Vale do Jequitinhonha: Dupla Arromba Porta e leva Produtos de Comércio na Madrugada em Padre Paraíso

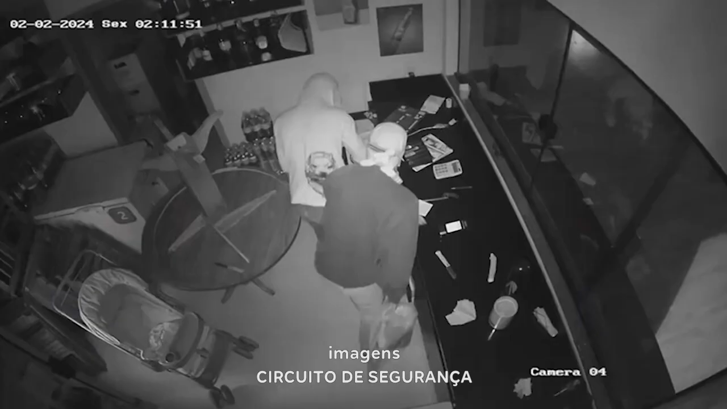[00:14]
Olha lá. Aí invadiram o comércio à procura de dinheiro.